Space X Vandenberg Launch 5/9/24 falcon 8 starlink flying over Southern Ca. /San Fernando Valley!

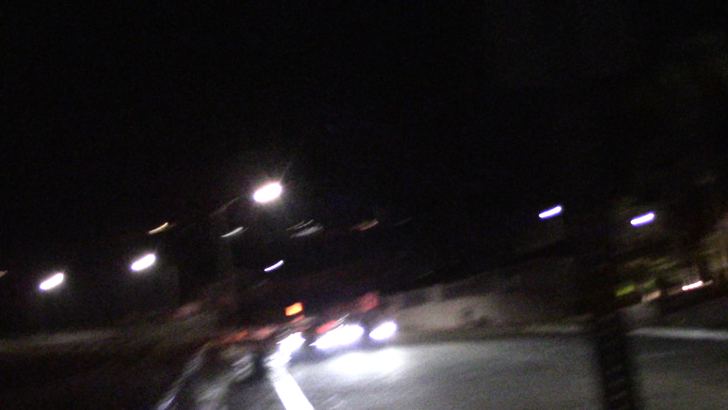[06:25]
well this is the ugly town of Burbank that's the guy that's got nothing better to do that harass you know citizens that are just trying to do stuff